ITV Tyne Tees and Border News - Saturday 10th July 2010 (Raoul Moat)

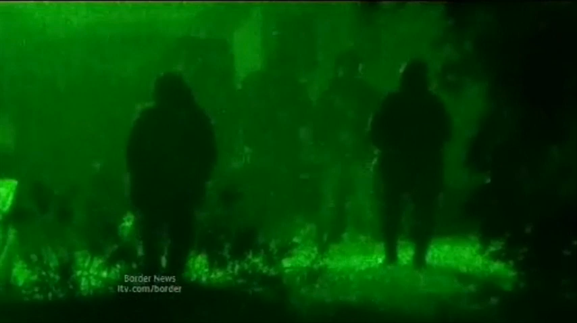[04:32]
a gunshot rings out in the heavy rain, followed by frantic police shouts.